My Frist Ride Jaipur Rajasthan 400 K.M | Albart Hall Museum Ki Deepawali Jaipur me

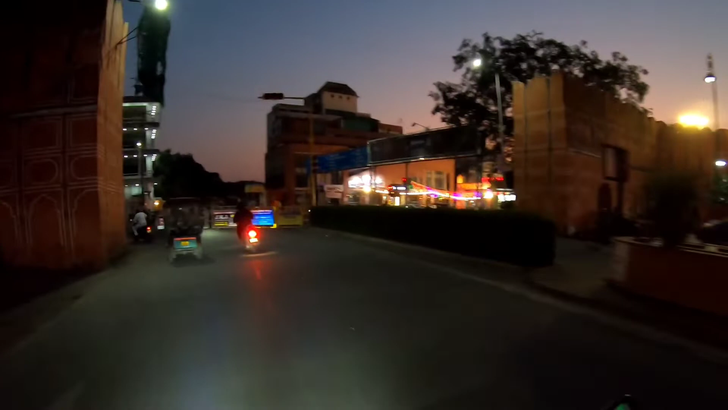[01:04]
अरे भाई भाई भाई, तो यहाँ से जा रहे हैं अल्बर्ट हॉल के लिए, तो यार व्यू दिखाने वाले हैं हम आपको किस तरह का व्यू है।
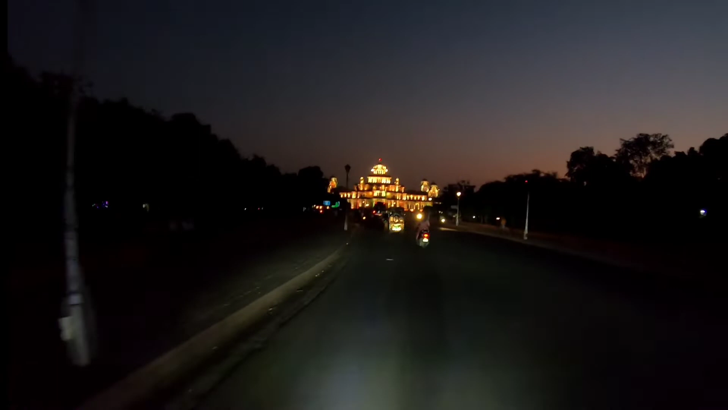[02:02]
मैं व्यू दिखा देता हूँ एक बार अल्बर्ट हॉल का, गजब गजब का व्यू भाई,
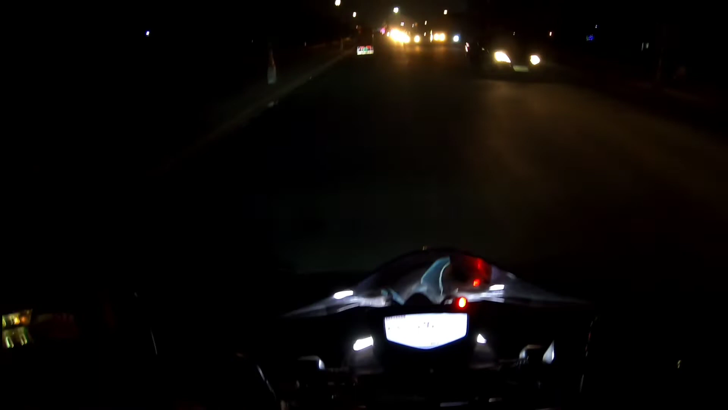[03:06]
तो फटाफट से हवा महल का व्यू हम आपको दिखाते हैं। तो और अभी टाइम हो चुका है लगभग 7 बज चुके हैं, और अभी रेड सिग्नल है।